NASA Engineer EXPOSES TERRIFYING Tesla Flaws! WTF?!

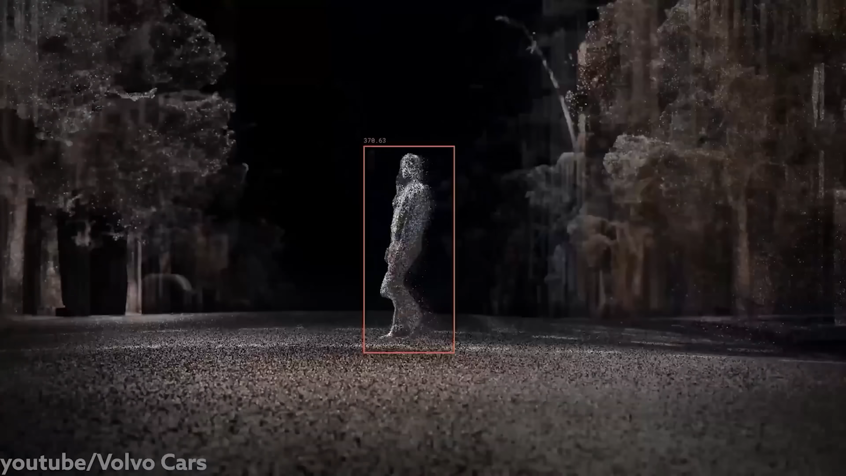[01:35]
While other manufacturers use LiDAR systems, that is, light detection and ranging. The reason it works so well is because it's updating that point cloud of
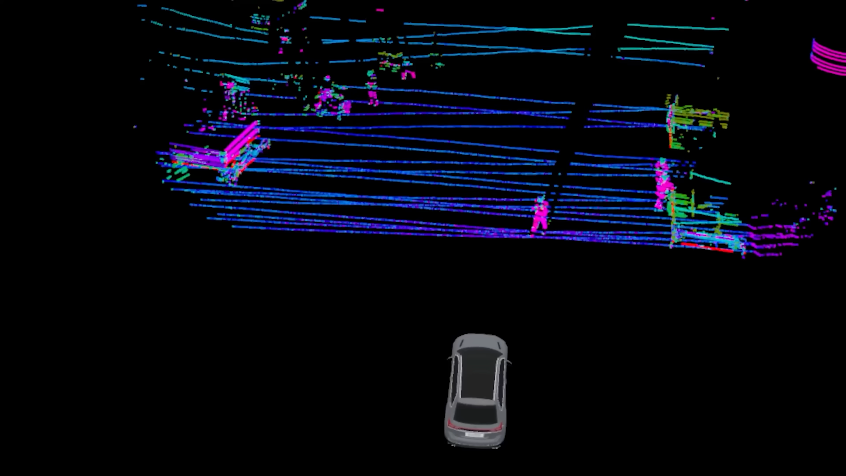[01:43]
640,000 laser measurements every second to the brain of this car,
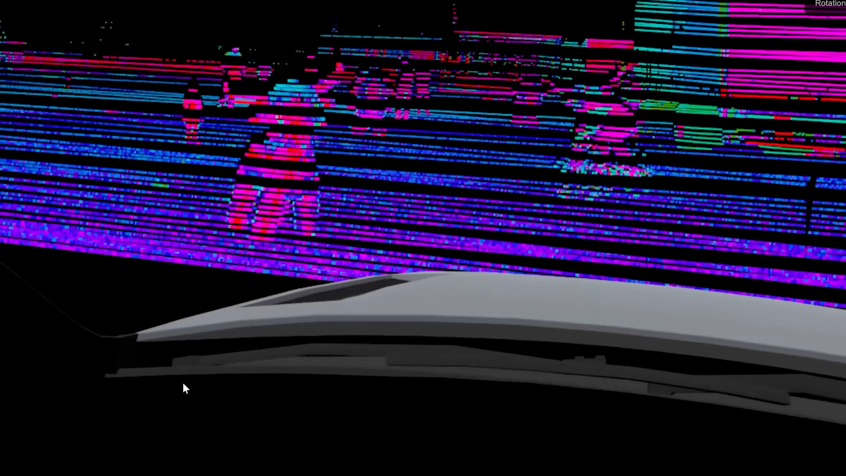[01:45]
showing exactly what's in front of it.
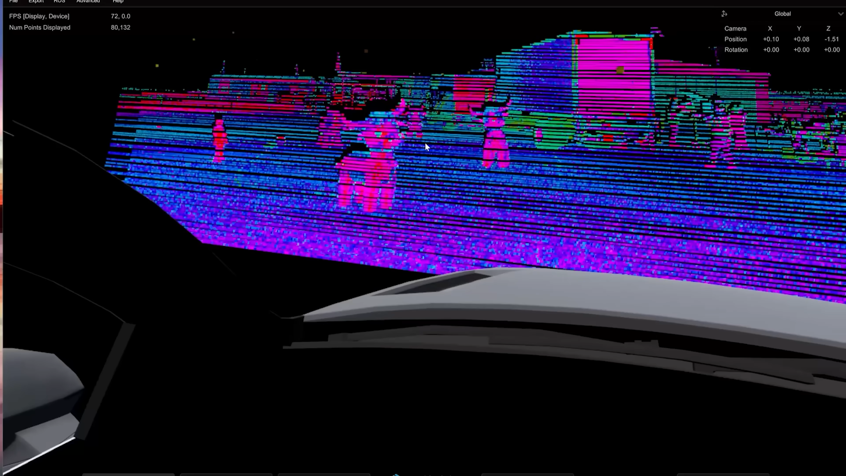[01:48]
So, 640,000 laser measurements per second versus some cameras that,
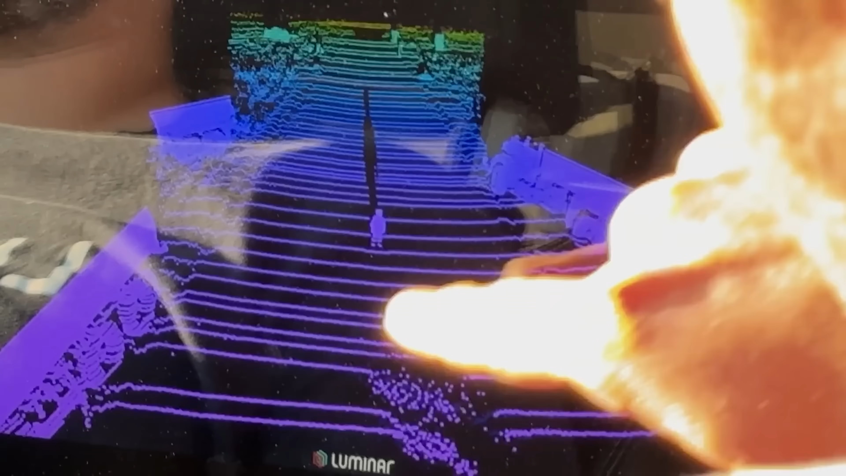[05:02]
And it was similar in the LiDAR car where you first got a clear image of the kid and the shadow.
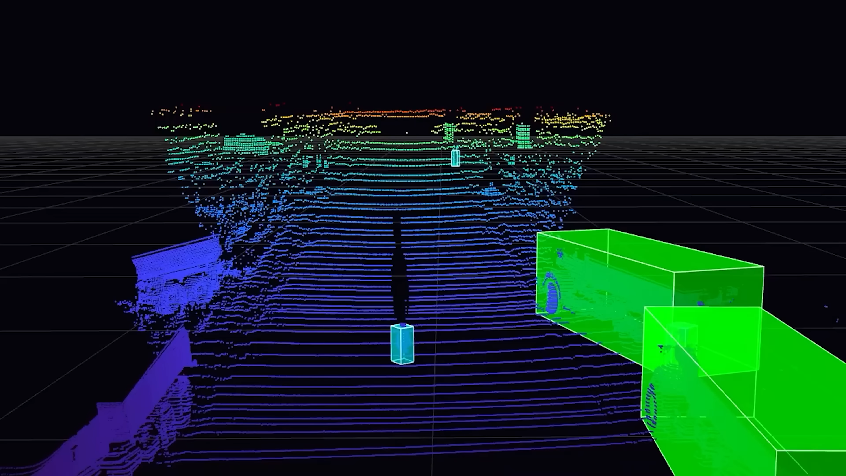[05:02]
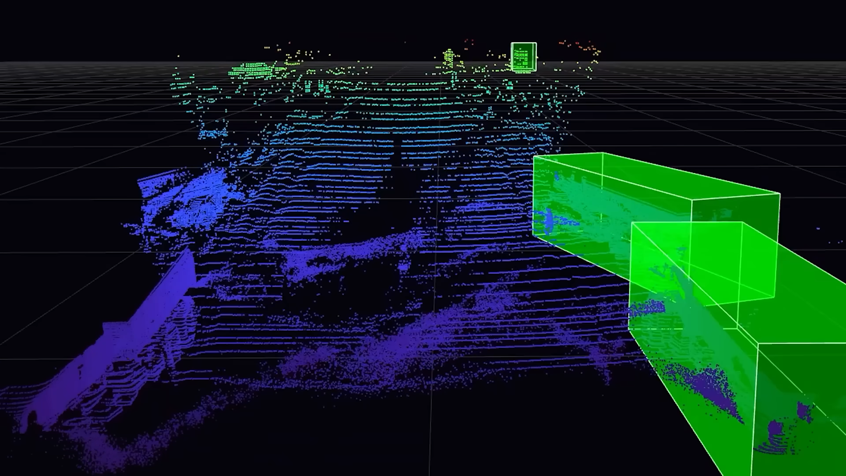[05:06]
Once we started the hose, oh, you see all the water going in.
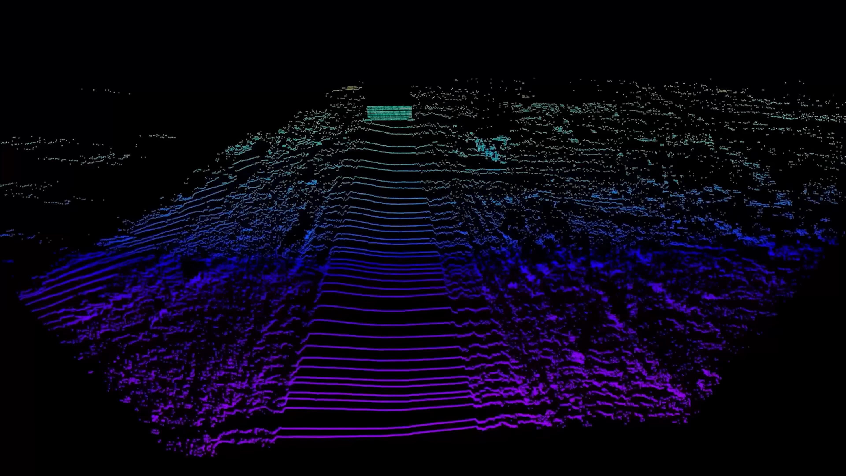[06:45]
And as for the LIDAR, it isn't looking at what image is printed on the wall.